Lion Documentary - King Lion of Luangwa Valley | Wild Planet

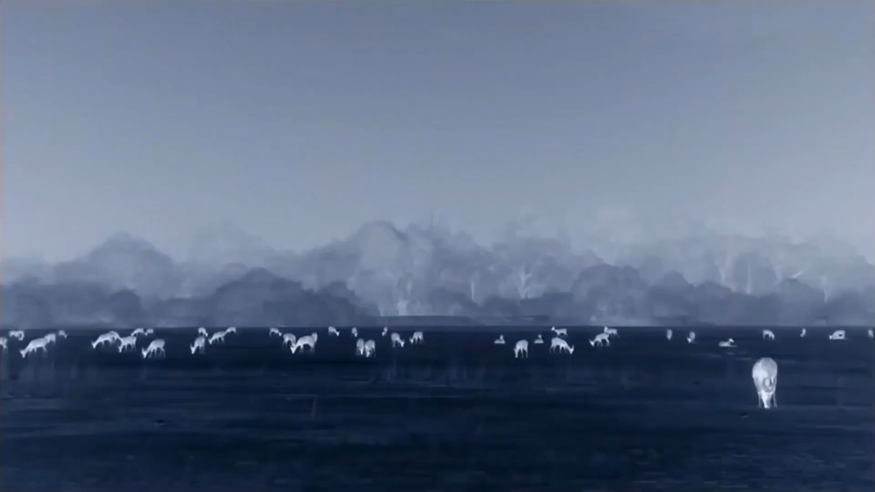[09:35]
The lion's prey is laid out like a giant buffet.
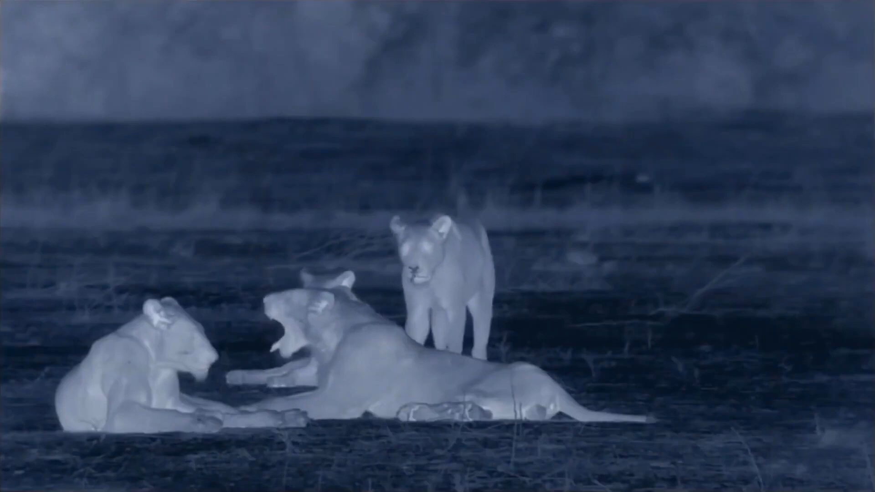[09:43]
The pride is on home territory and knows every bluff and ditch.
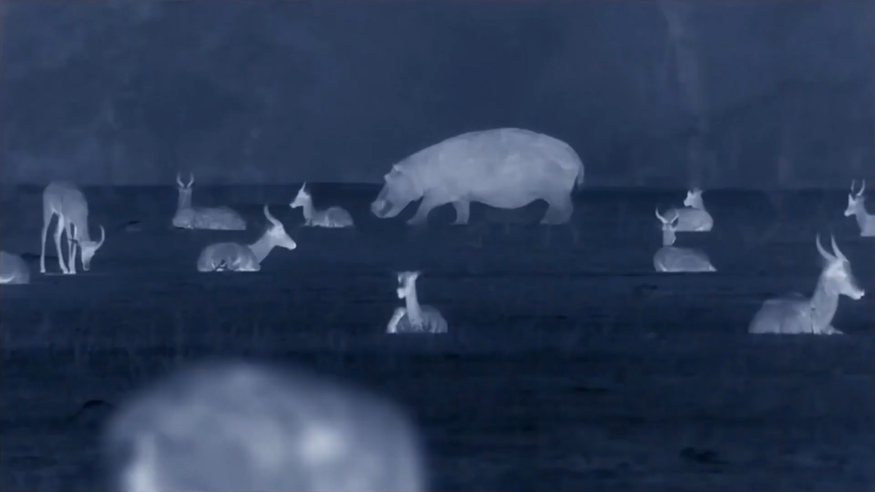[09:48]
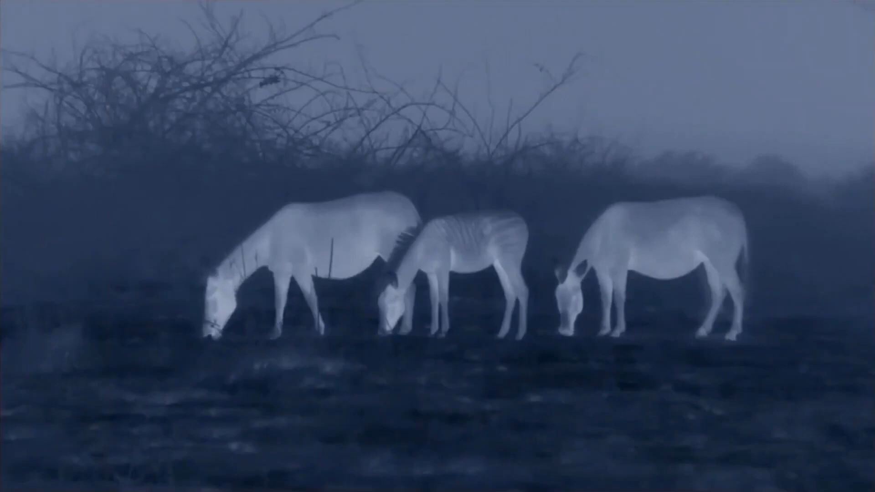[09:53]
Thirsty prey that's traveled here from afar won't know the ground nearly so well.
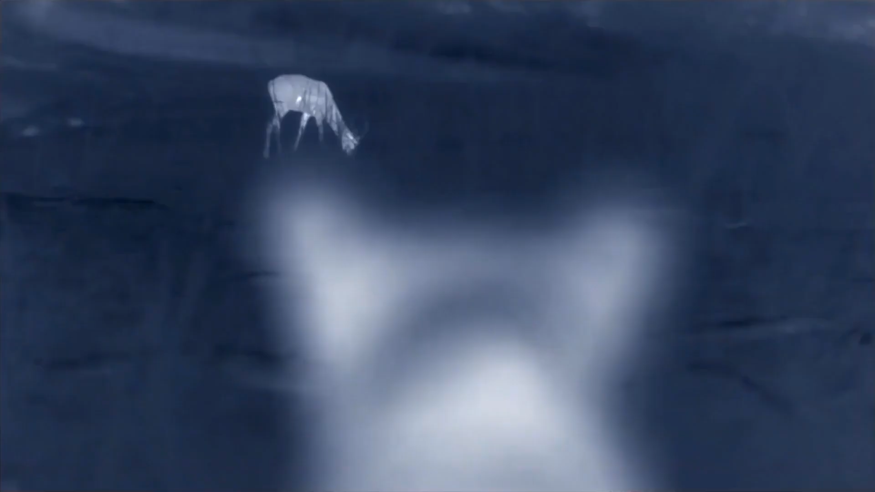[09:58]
The pride's target tonight is puku, a strong and stocky antelope,
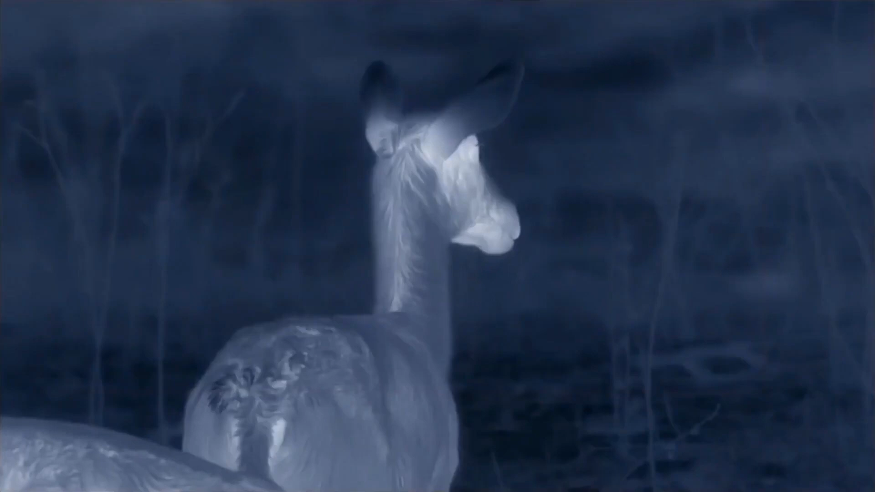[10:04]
nearly 3 feet high at the shoulder.
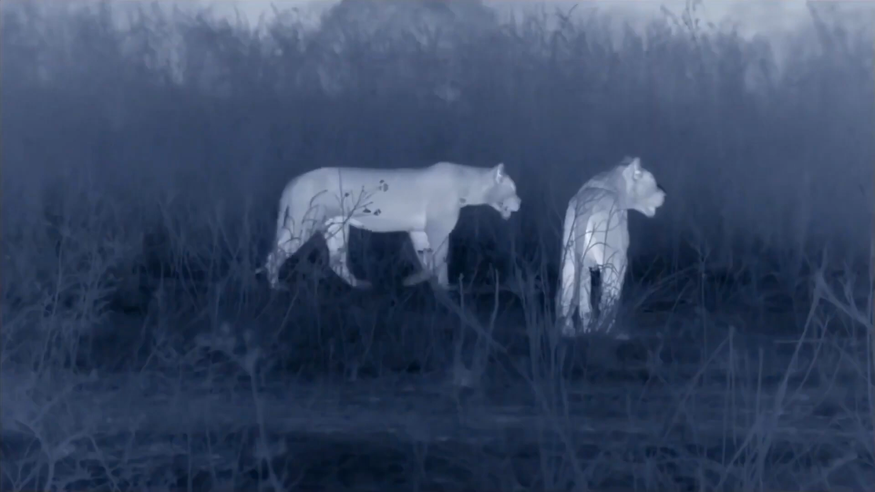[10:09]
They're not large, but an adult provides over 150 pounds of meat.
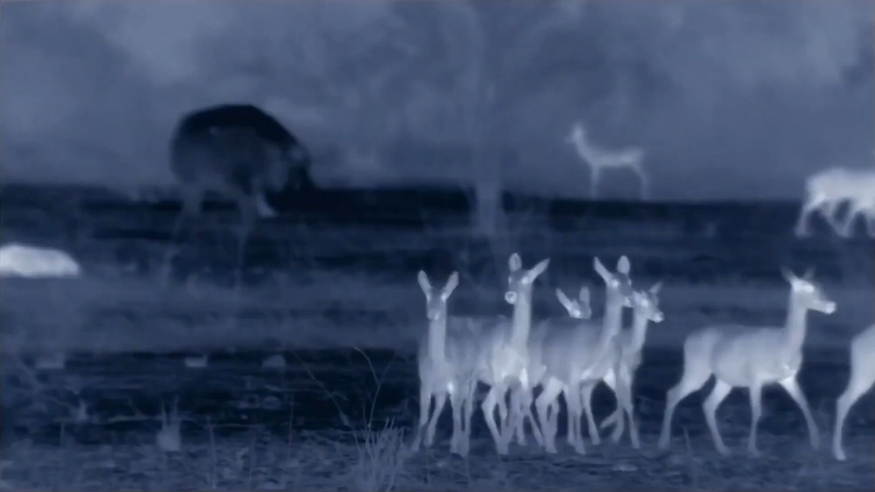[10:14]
It won't feed the whole pride, but it'll help. The pride spreads out. There are plenty of targets,
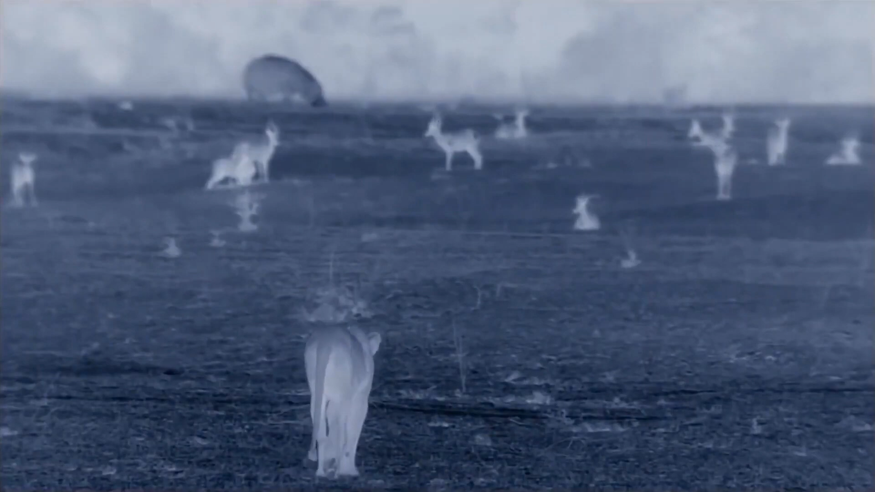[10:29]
but that also means lots of eyes and ears to sound the alarm.
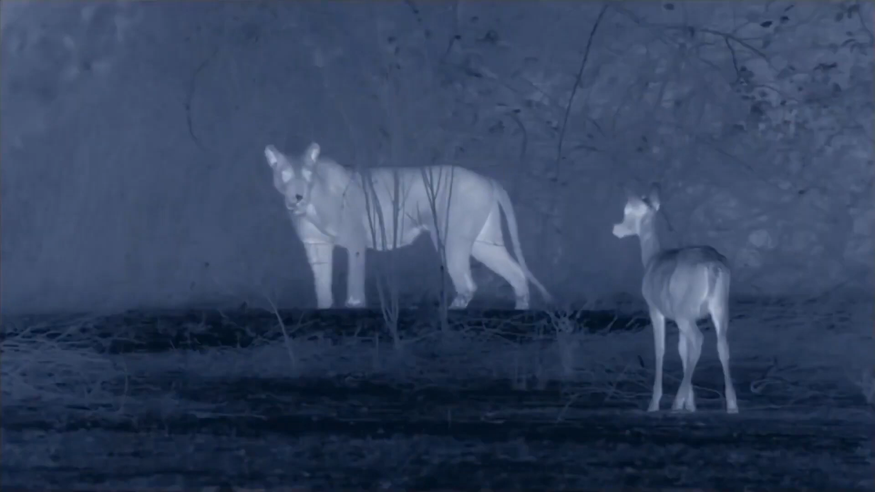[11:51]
Puku were faster. The hunt has failed. Prey beats predator.